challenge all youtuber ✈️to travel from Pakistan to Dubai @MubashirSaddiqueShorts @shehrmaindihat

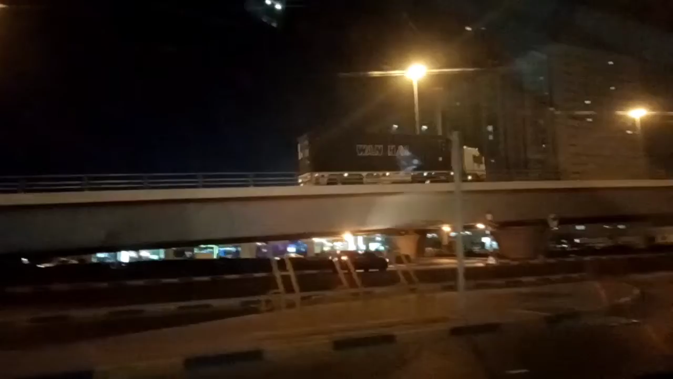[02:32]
सो व्यूअर्स आप देख सकते हैं लिखोलेंड वगैरह ये हम पहुंच गए हैं दुबई. दुबई का सफ़र का मनाजर है. और ये सब रात का टाइम है.